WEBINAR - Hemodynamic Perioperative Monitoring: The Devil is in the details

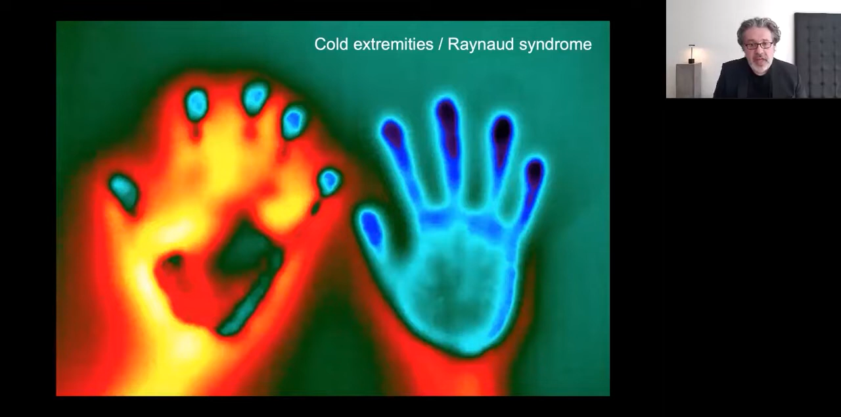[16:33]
we know there are confounding factors that some patients have at baseline cold extremities when not a Reynolds syndrome. We know it may be influenced by room temperature, which is still too low in many operating groups.